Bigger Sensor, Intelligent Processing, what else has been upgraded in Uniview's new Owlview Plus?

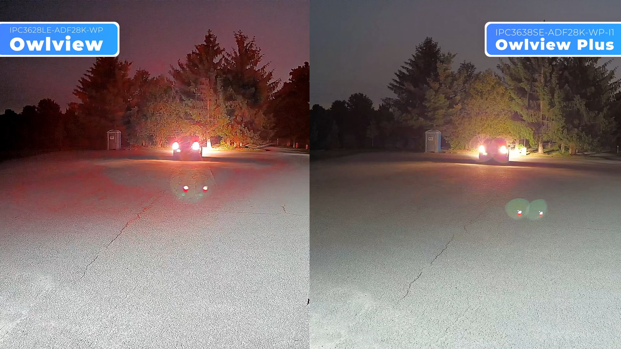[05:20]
so their ability to read plates at night is limited by their lens focal length. We tested both cameras with WDR turned on and off. In our first test, as the car stops at 50 feet, the OurView Plus captures critical identifying details like the 4x4 tire cover and even partial license plate details.